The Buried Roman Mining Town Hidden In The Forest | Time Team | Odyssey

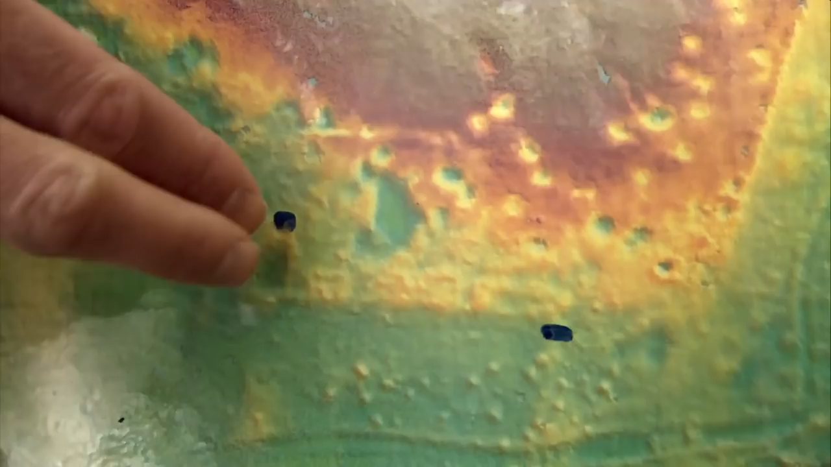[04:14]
But there's a fairly distinct range of what appear to be buildings running roughly north-south here.
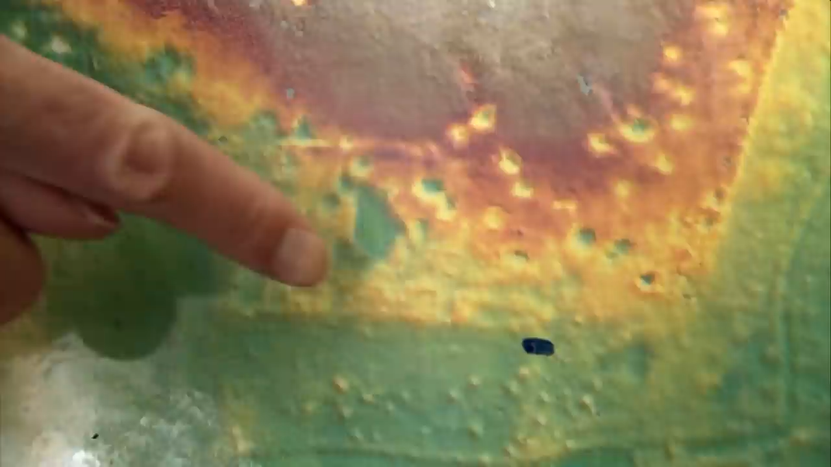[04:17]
And you can possibly spot individual rooms within them.
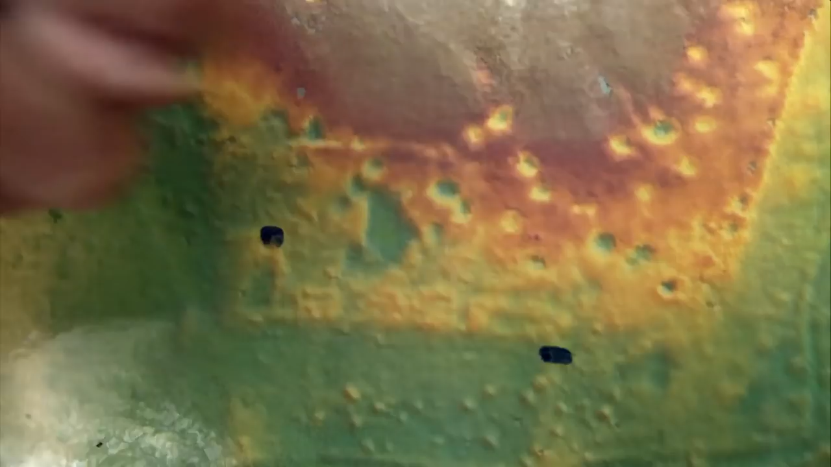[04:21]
And then there's a probable courtyard out here.
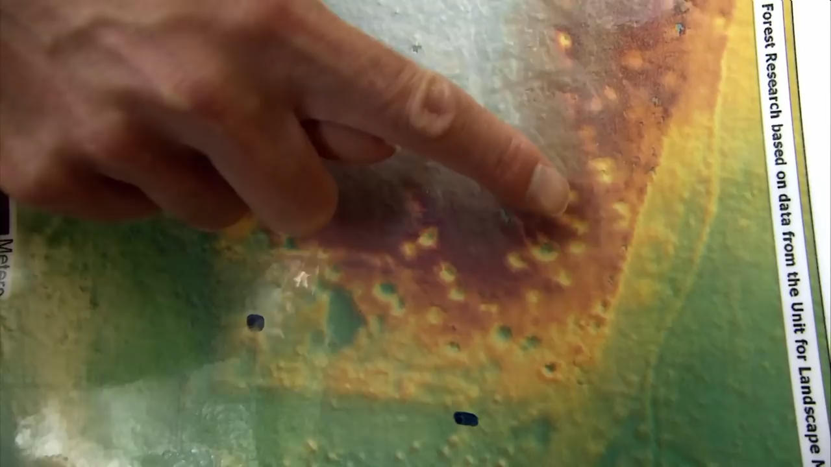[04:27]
And then there's a whole load of pockmarked pits here, these quarry pits from the ironworking industry that we know was in this area. All right, then.
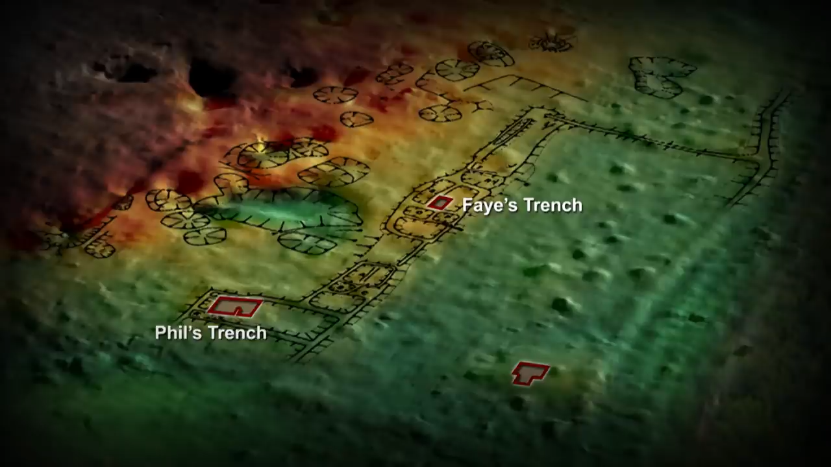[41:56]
But at least Phil's trench and Faye's trench put in here have given us lots of useful detail about the actual buildings in this range.
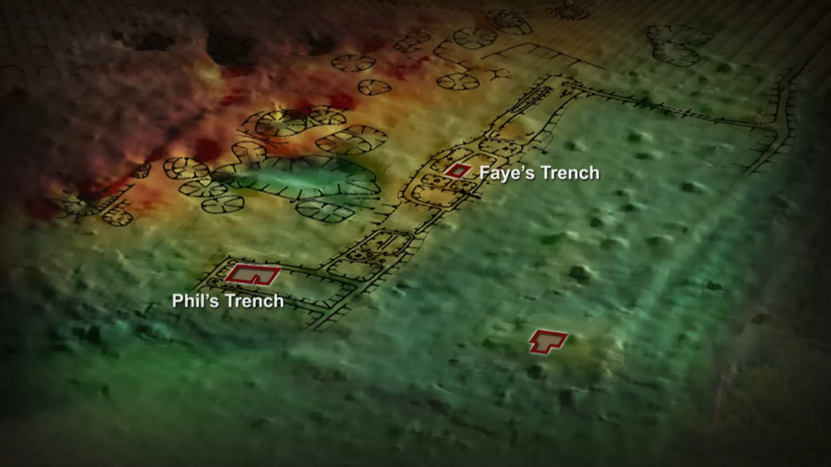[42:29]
This is a reconstruction of the area where Phil was digging, which we now know was a series of rooms based around a courtyard.